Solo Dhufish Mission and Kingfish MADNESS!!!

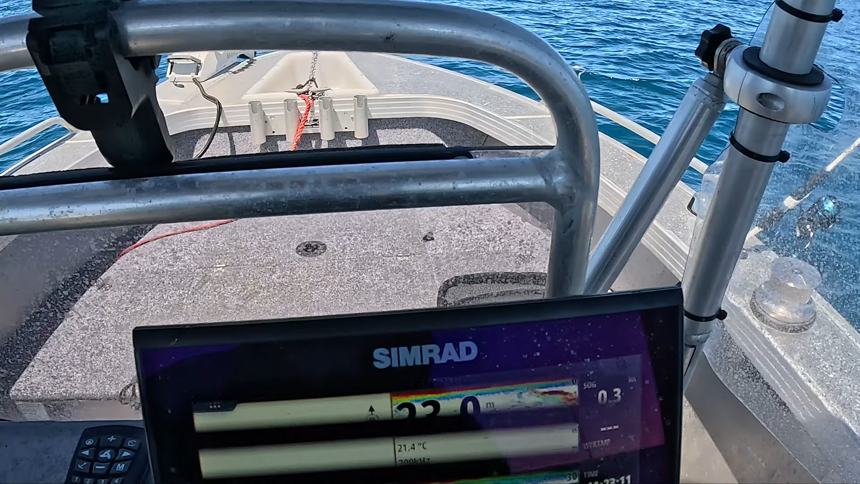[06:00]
On screen: water 21.4°C
There is, well, quite a number of different schools. I just keep coming past one after the other. I've got burley out and a couple of baits floating. So I've got a little tiny rod with a little Cuba muley on and then a whole muley.